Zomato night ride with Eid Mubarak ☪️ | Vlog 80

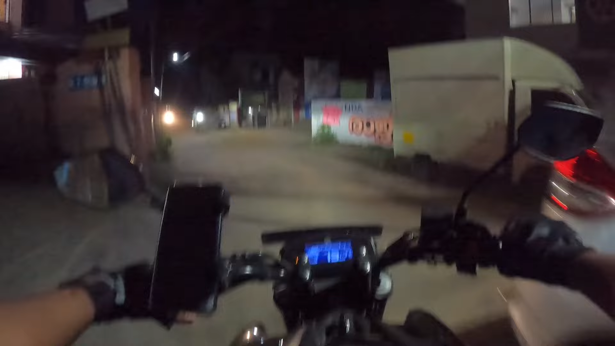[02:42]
അപ്പോൾ എന്നാലും വിഷയമില്ല. ഓക്കെ, ലൊക്കേഷൻ എത്താറായി. ഇവിടെ റൈറ്റ് ആണ്. ദേവുടാ ദേവുടാ ഏഴുമല്ല ദേവുടാ, ഡിങ്കിടക്ക് ഡിങ്കിടക്ക്.
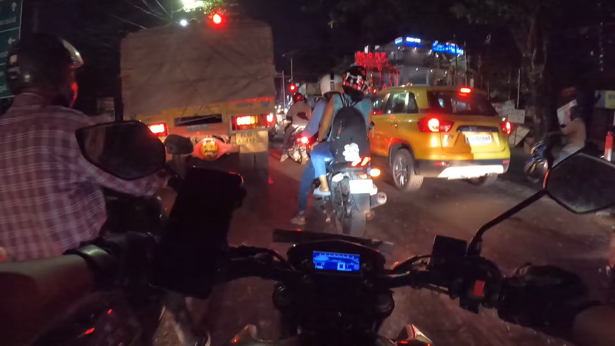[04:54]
ഈ മരത്തിൽ കംപ്ലീറ്റ് കാക്കയാണ്. അപ്പോൾ ഇവിടെ നിൽക്കും പോയി കാക്ക കംപ്ലീറ്റ് മോളിൽ നിന്ന് ഒരു സംഭവം കാണിക്കുകയാണ്. അത് നമ്മൾ ദേഹത്തെ വീണത് കറക്റ്റായിട്ട്.
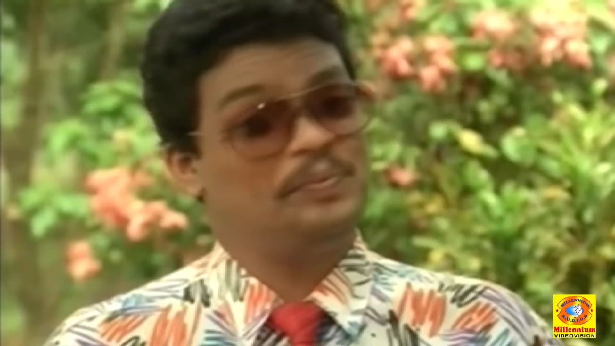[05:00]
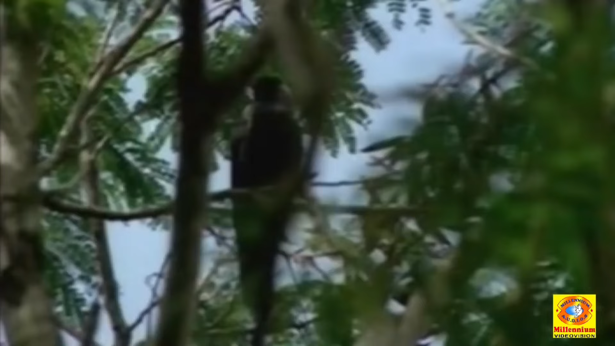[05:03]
അപ്പം അതുകൊണ്ട് സൂക്ഷിച്ച് നിൽക്കണം. ഓർഡർ അടിച്ചാ ഇല്ലേ? ഓക്കെ, അടുത്ത ഓർഡർ അടിച്ചിട്ടുണ്ട്, കുമാർ കഫേയിലാണ്.
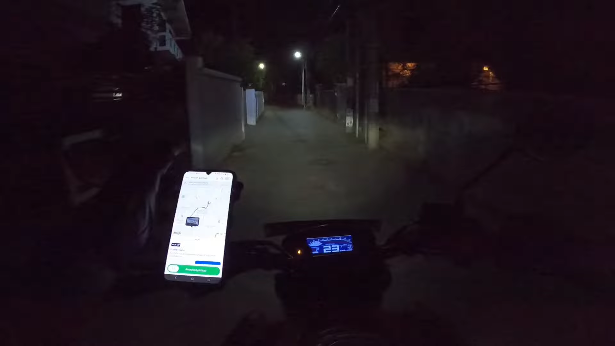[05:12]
അപ്പോൾ ഇപ്പോഴത്തെ ഓർഡറിന് ടിപ്പുണ്ട് 30 രൂപ. താങ്ക് യു. ഇപ്പോൾ ഇവിടെ നിന്ന് 1 കിലോമീറ്റർ ദൂരമുണ്ട് കുമാർ കഫേ. കുമാർ കഫേയിൽ പോയി 1.5 മണിക്കൂർ ലേറ്റ് ആവുമല്ലോ. ഇവിടെ കണ്ണേറ്റ് പോകാത്ത കോലുത്സവമാണ്, ഭദ്രകാളി കോലുത്സവം.